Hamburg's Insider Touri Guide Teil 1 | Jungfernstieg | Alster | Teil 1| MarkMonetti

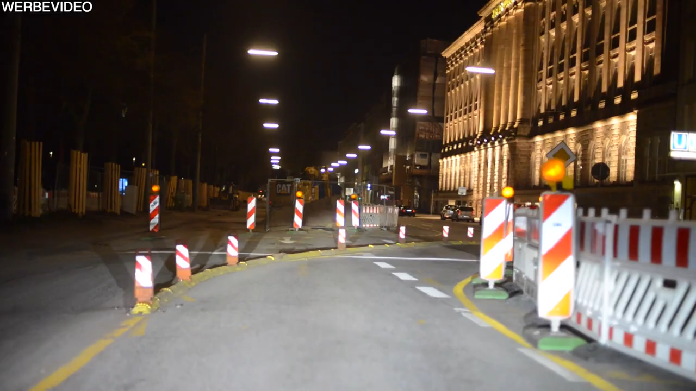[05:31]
hier ist nämlich eine neue Baustelle, neuerdings, nervt ein bisschen, vor allem staut sich das Ganze,